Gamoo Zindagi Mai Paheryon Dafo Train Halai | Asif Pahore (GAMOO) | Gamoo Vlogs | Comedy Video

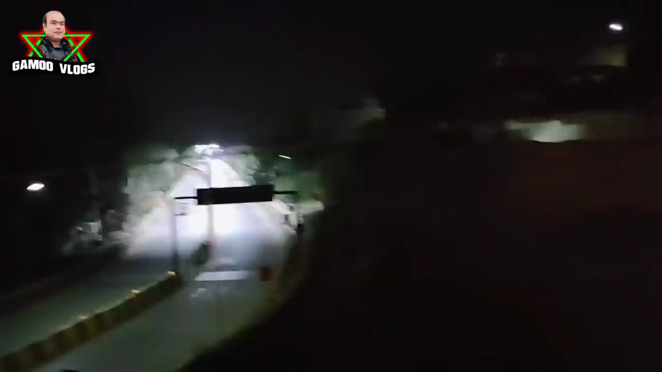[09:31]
रोड हे माशाल्लाह ज़बरदस्त रोड आहे ऐं ॾिसो हे ब्रिज आहे हितां कीअं थो हले हे गाॾियूं हे पुल